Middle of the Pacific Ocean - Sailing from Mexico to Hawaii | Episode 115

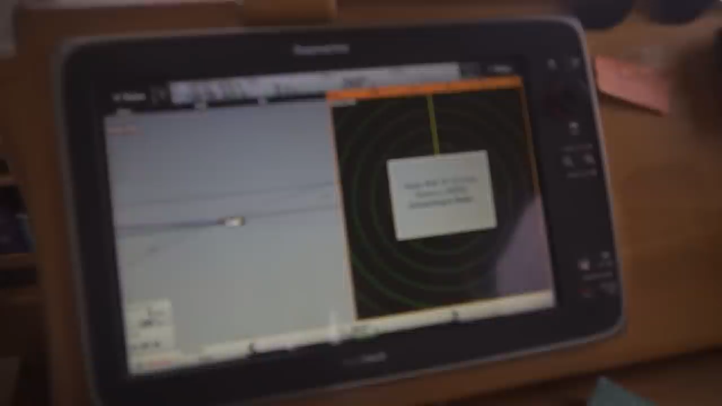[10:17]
We'll be right back. Got to get the radar on because we're having our first squall it looks like.